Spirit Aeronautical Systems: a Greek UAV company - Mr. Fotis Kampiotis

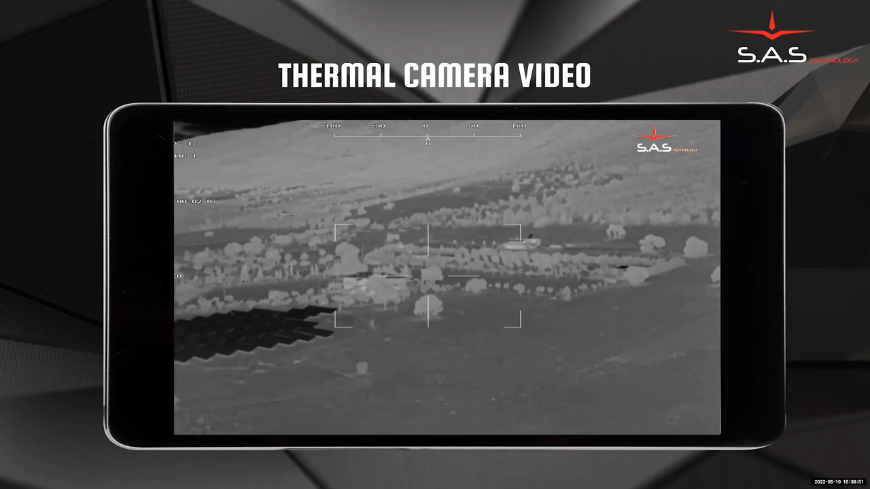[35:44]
and you can see how detailed. This is actually a video that was taken at 3 o'clock at night.
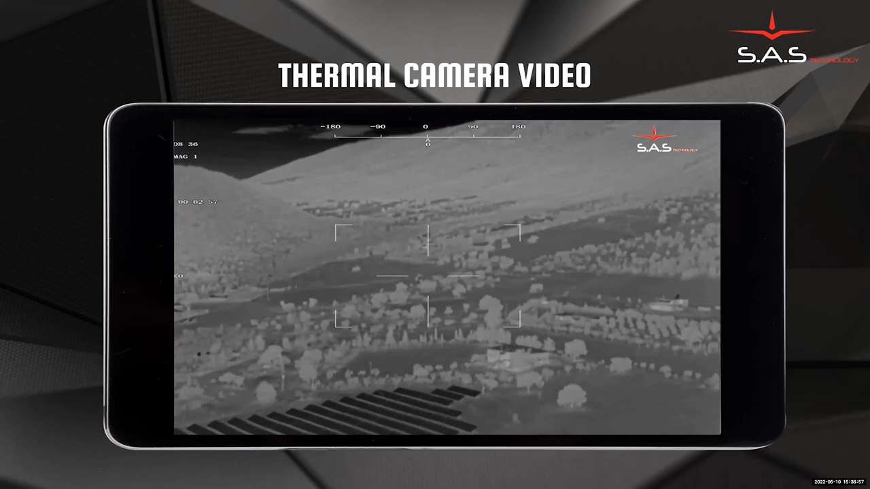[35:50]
The video camera that we use, the thermal camera, has a lot of different palettes and is a very useful tool for surveillance or any other mission
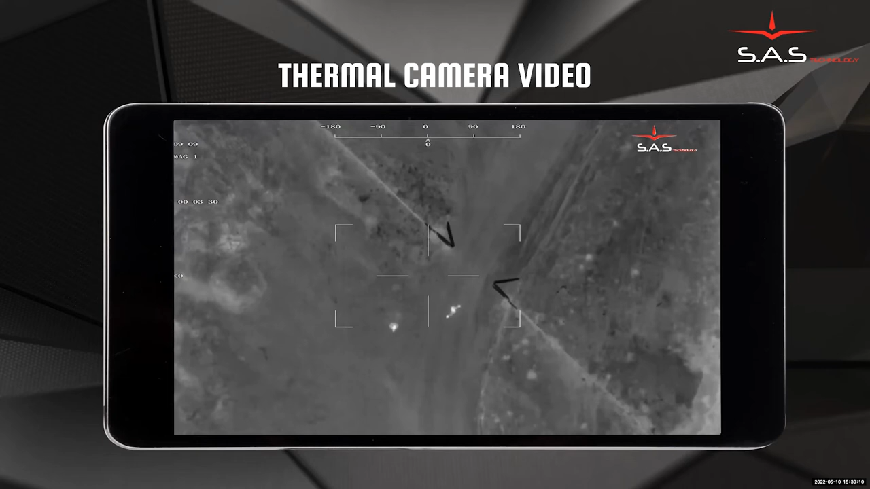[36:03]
the US might do at night, but also in the day.